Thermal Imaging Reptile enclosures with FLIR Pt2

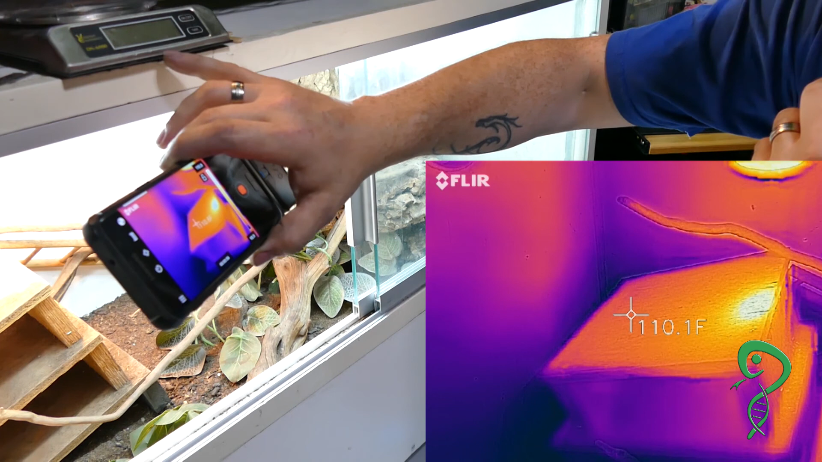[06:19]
On screen: spot 110.1°F
But usually he chills in the shelf underneath. Yeah, that one. Which is 102, 103.
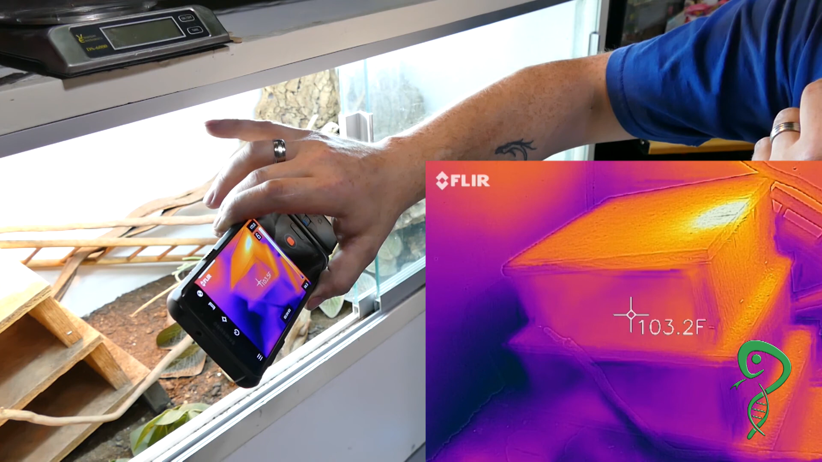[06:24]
On screen: spot 103.2°F
Oh. Yeah.
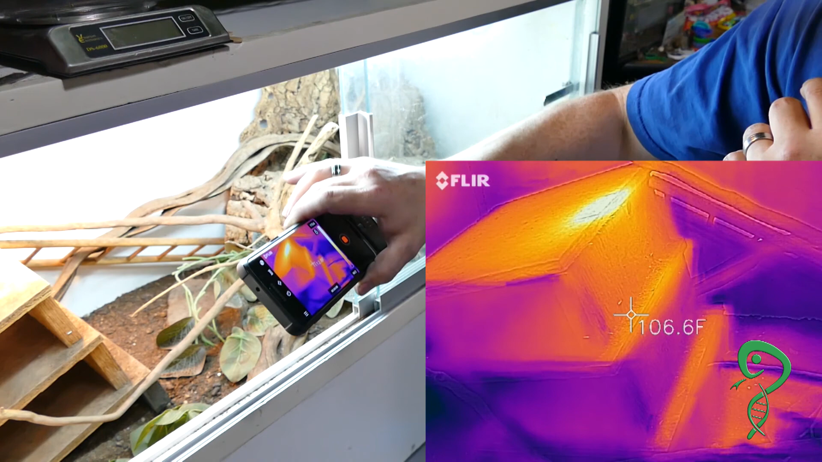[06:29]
On screen: spot 106.6°F
And then he's on the ground. And then he's on the ground. Let's see.
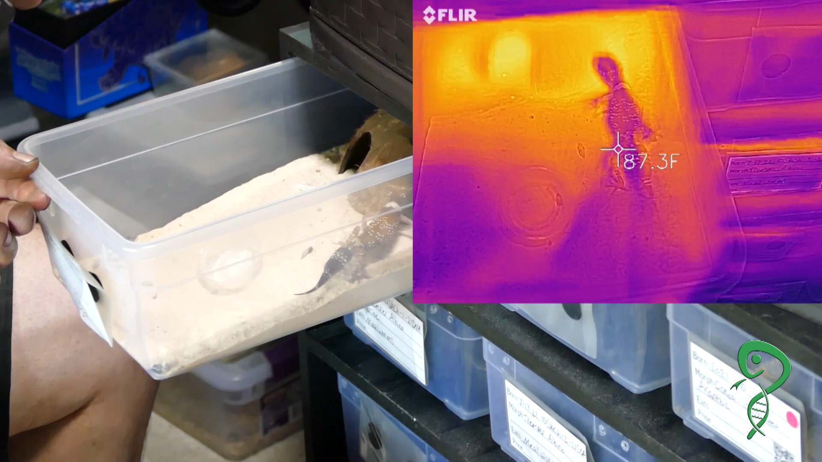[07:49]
On screen: spot 87.3°F
I'm pretty sure it's a meal, unfortunately. Wow, there's a big temperature difference. Okay, on the sand, 94.
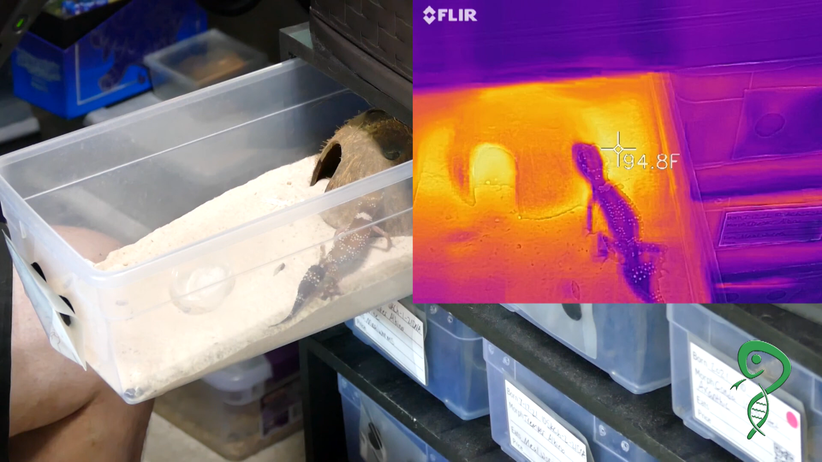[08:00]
On screen: spot 94.8°F
That's good. What have you got to sit at? It's been a while. Well, thanks for your honesty. Inside the height, it's 94. But there is a good gradient of temperature with the sand. Yeah. Sand is actually a pretty good gradient. All the way at the front is 10 degrees cooler. And it's a slow, slow gradient,
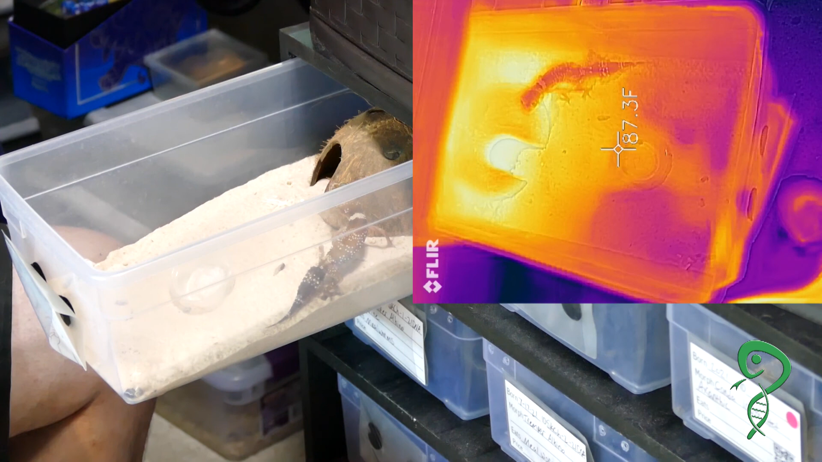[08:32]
On screen: spot 87.3°F
which is nice on sand. Sand does dissipate heat really nice. Oh, it just jumped. It just... 96. So all the rest of them should be fairly similar. Oh.
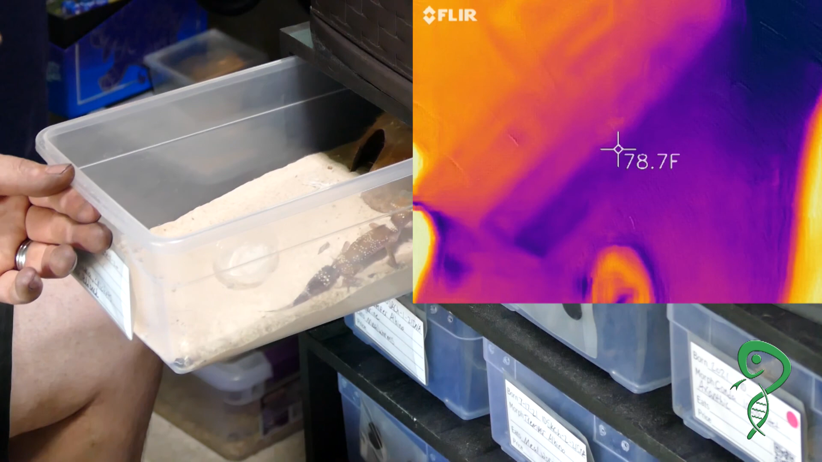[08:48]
On screen: spot 78.7°F
It is big. Empty tub. Alright. Empty tub.
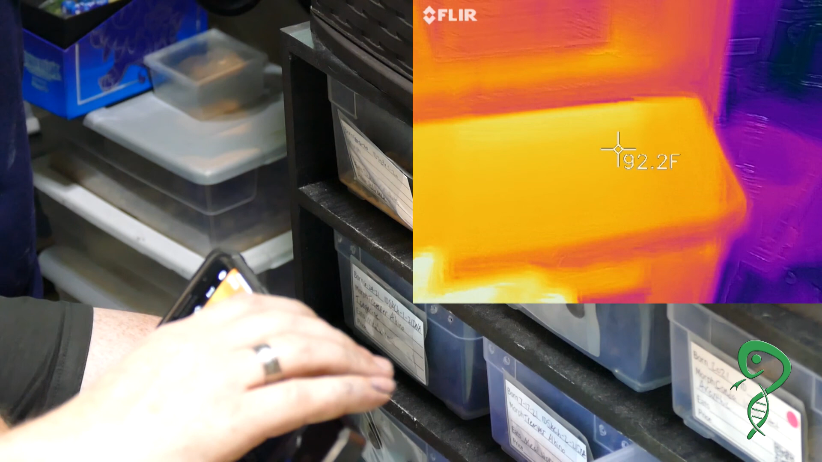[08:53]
Yes. Okay. Yep, 97 degrees. So the sand is dissipating heat.
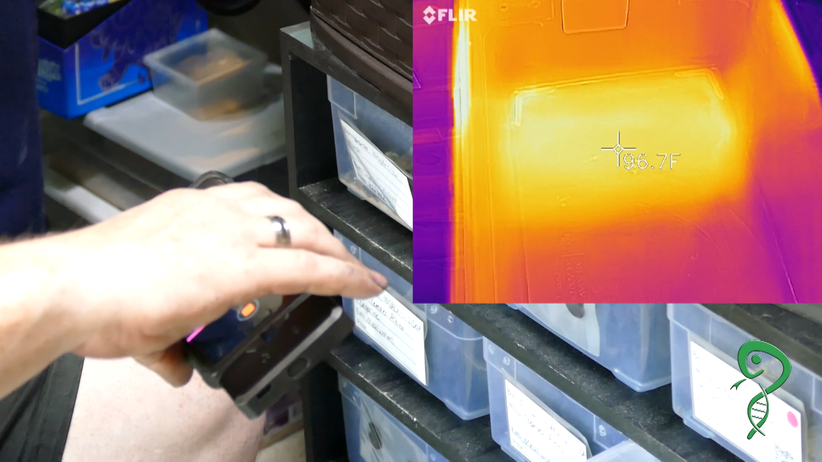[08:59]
Sand. And...
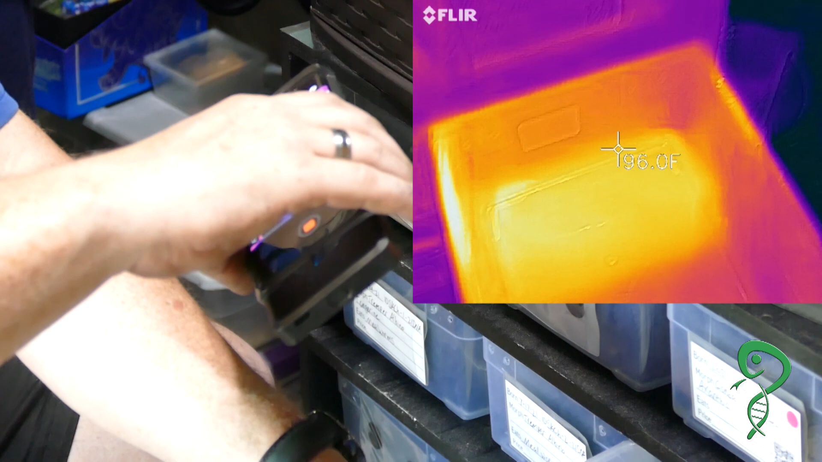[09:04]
Let's see where my finger is. About there. About four inches.
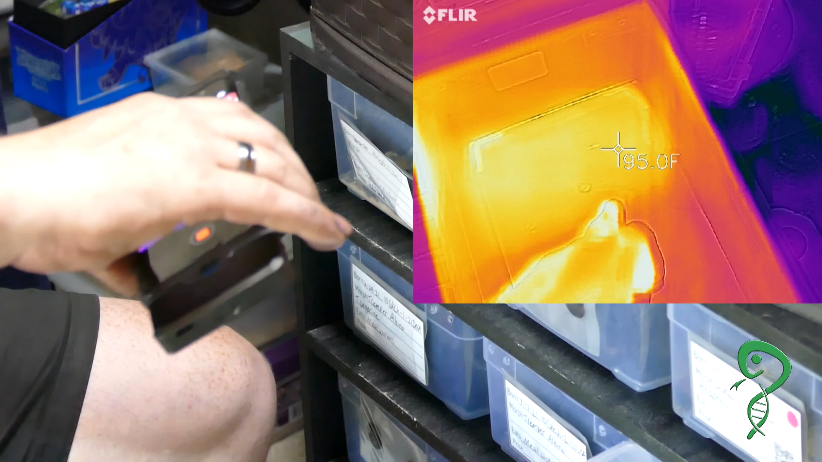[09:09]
So I think they got three inch tape in here. I think so.
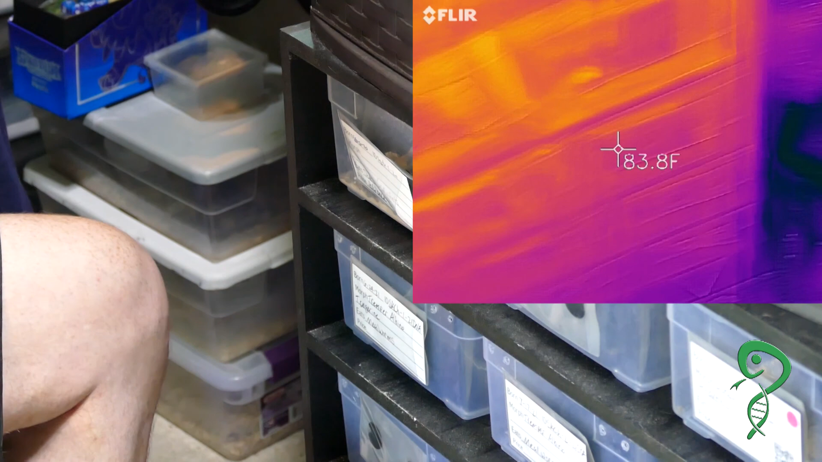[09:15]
On screen: spot 83.8°F
So... Hog nose is in the corner. Oh, hog nose. Yep. This is on aspen.
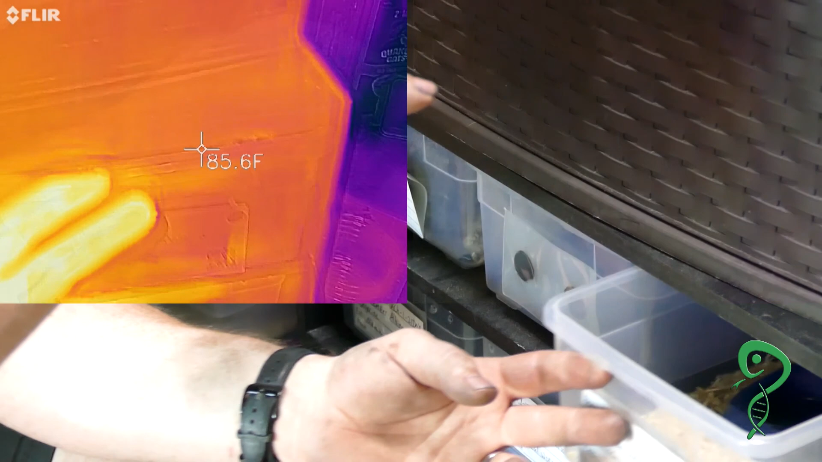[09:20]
On screen: spot 85.6°F
Yep. 87. The hog nose is literally 88 degrees.
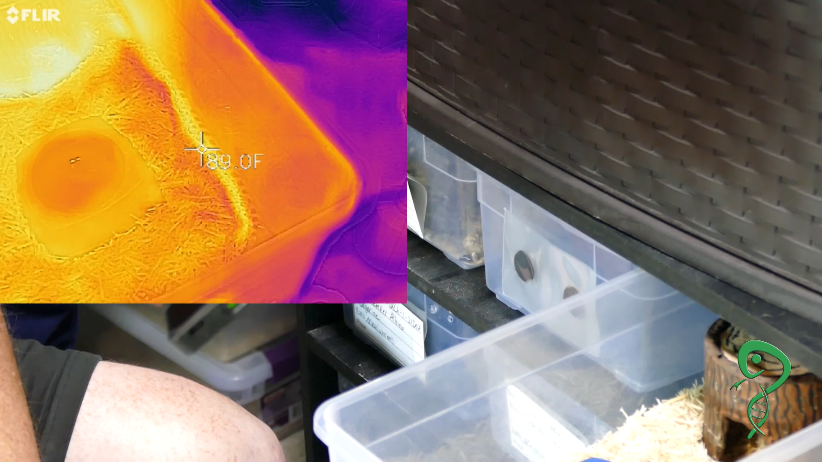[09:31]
Inside the hide is... 92.
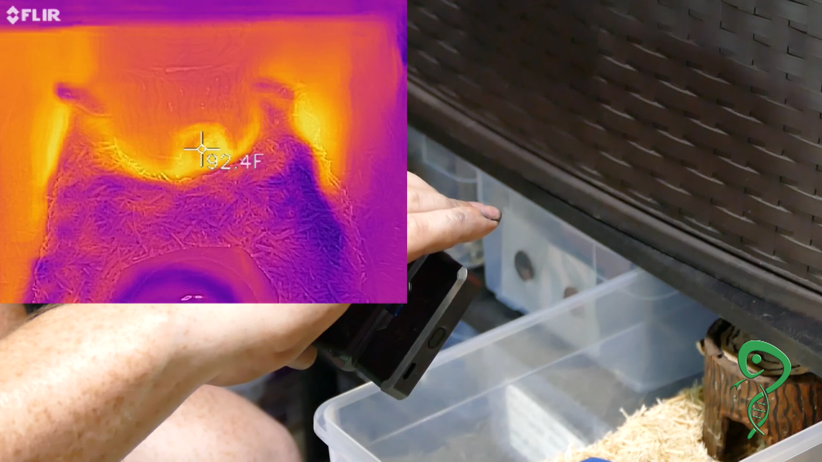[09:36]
On screen: spot 92.4°F
So there is a temperature difference because of aspen.
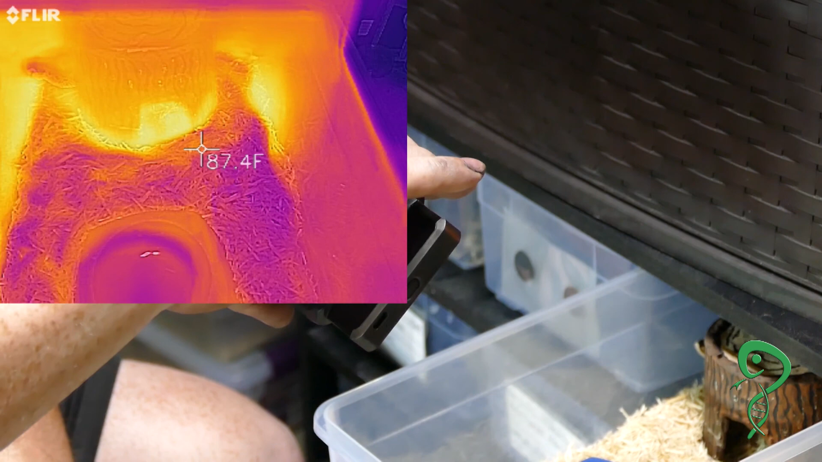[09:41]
But you notice with the aspen, it drops off in temperature a lot faster.
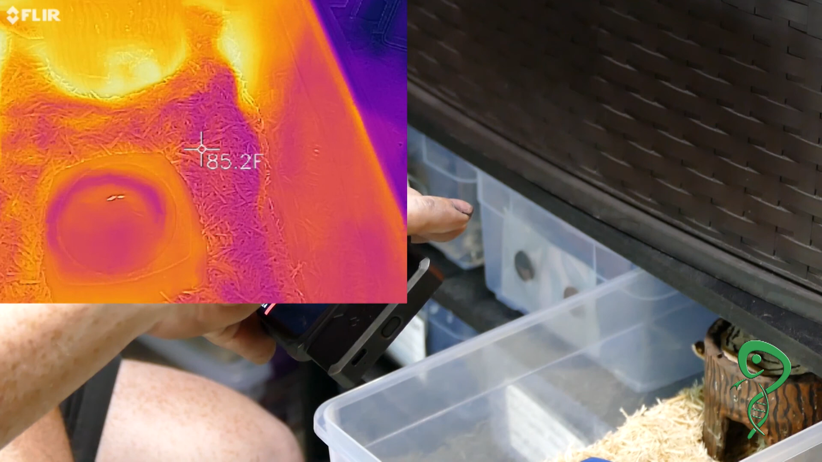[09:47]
Because it doesn't dissipate heat very well. So we're not even halfway... We're down next to the water issue and it's 84.
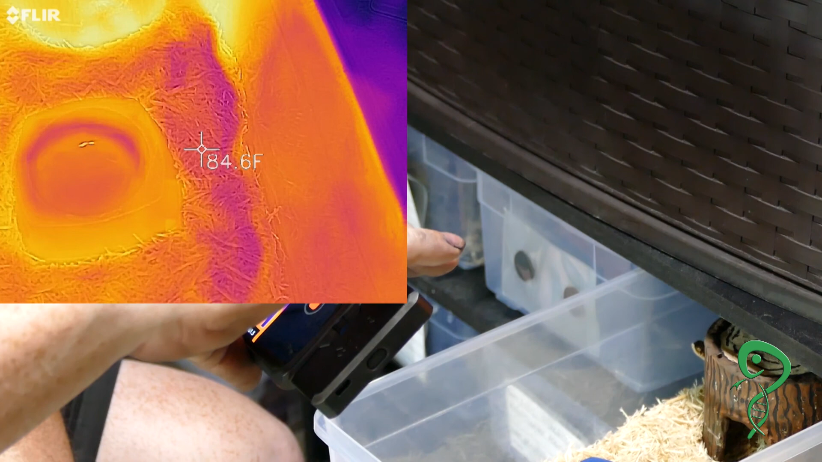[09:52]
On screen: spot 84.6°F
And I think the whole rest of the vid is going to be all 84. Yep.